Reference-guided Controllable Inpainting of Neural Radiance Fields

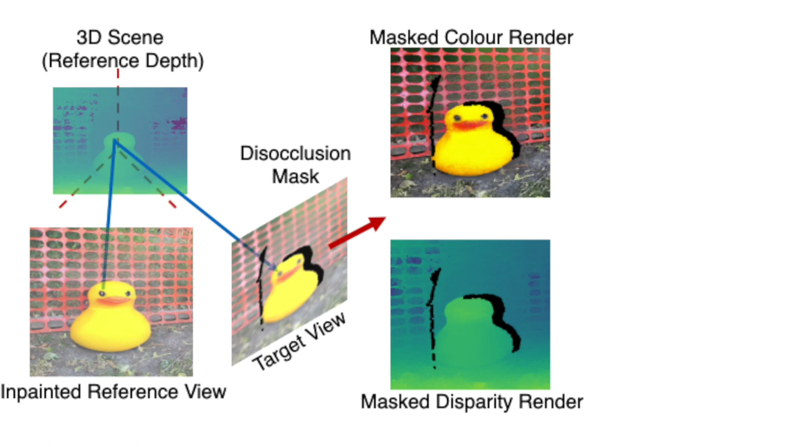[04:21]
which are then used to supervise the disoccluded region of the impainted scene.